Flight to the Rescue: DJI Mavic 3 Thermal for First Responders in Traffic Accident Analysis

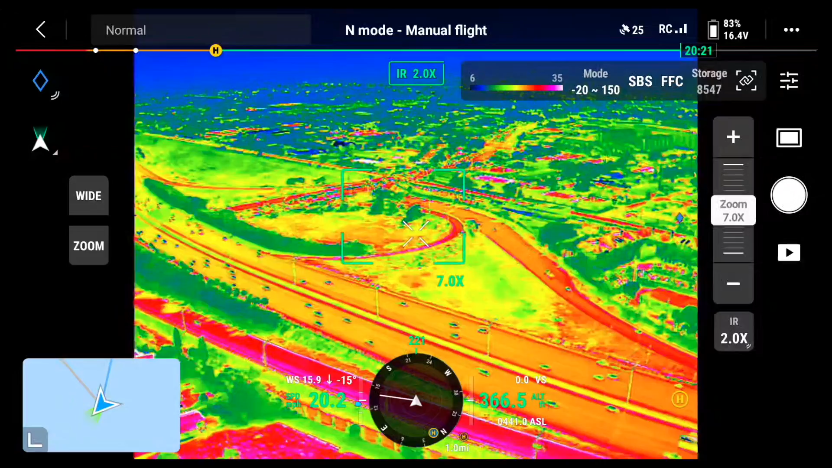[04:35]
There we go and we'll switch to some white hot.
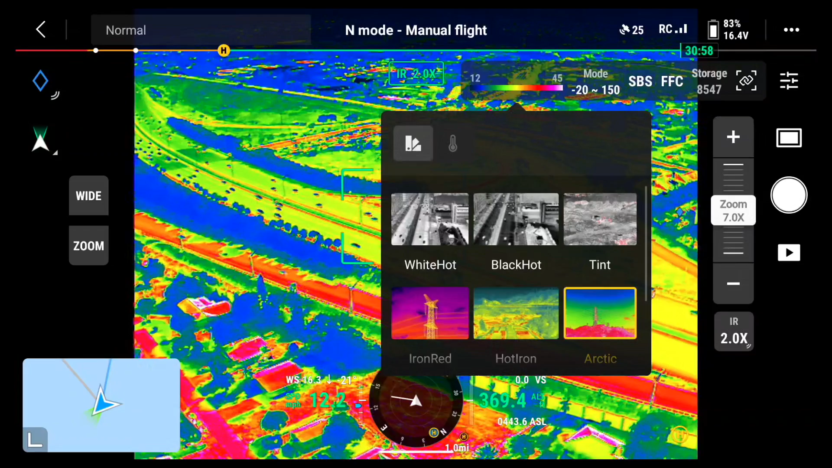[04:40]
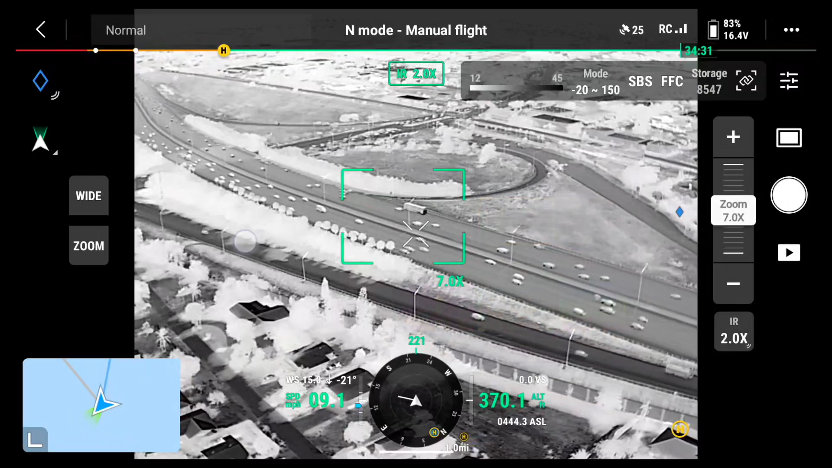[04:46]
There's a black hot image and I can fly pretty close to the incident once I find where the accident is. So look you can see the car is looping on right now.
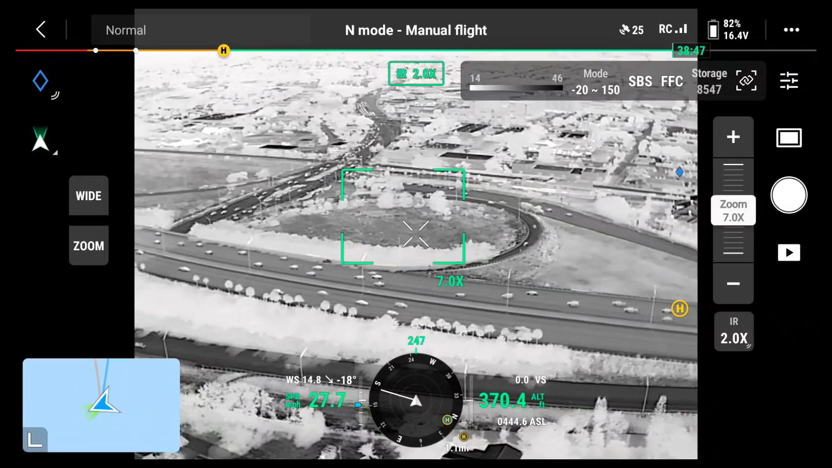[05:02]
This would be much better during the night too with this infrared and helping out.
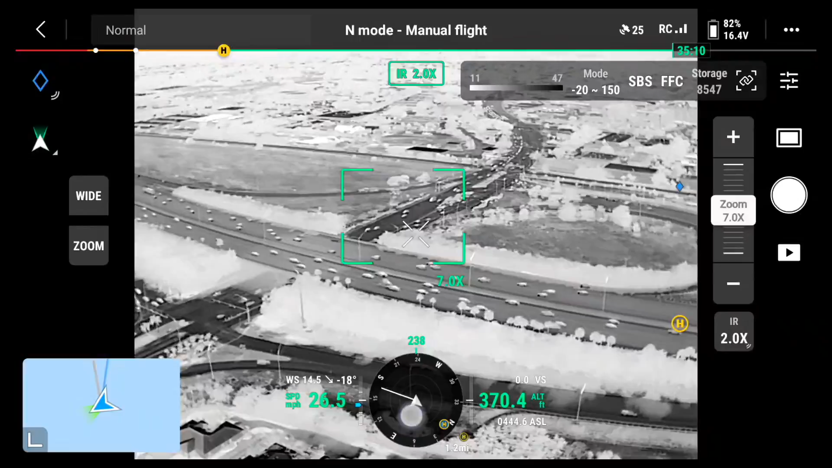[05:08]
Here we go here's a good look of the interstate right now with all the cars moving.
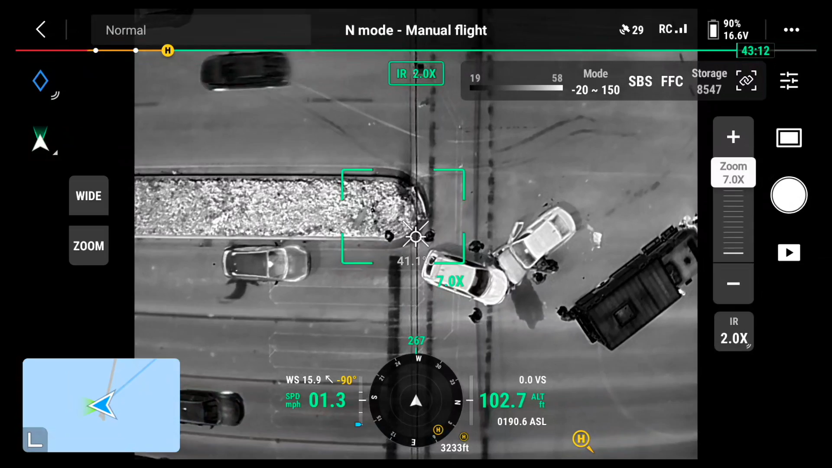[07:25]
Looks like they hit each other pretty good here at this intersection.
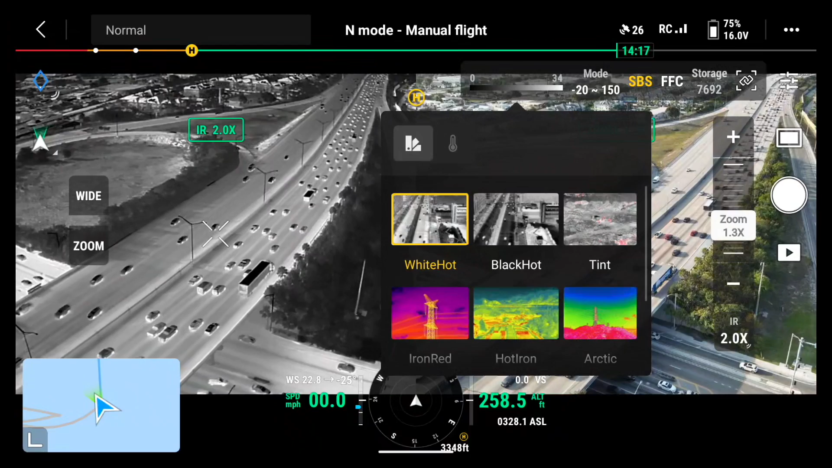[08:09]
Do some iron red right here. There we go.
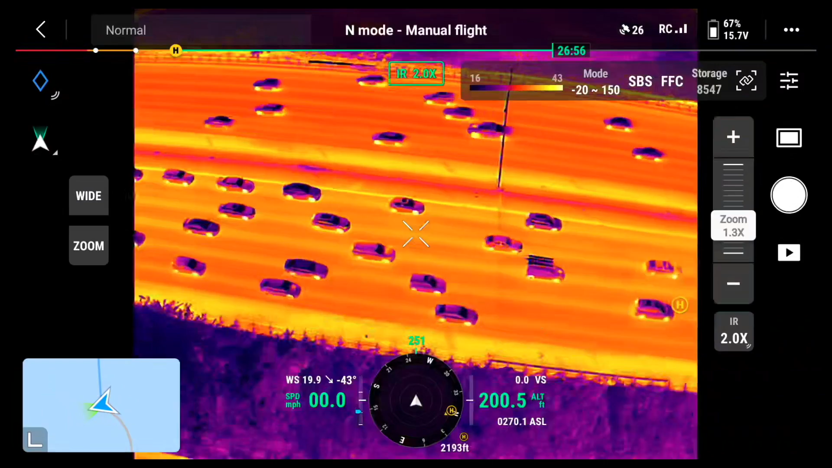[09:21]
We can get good looks with our infrared camera and all this information is valuable to the units coming to the call.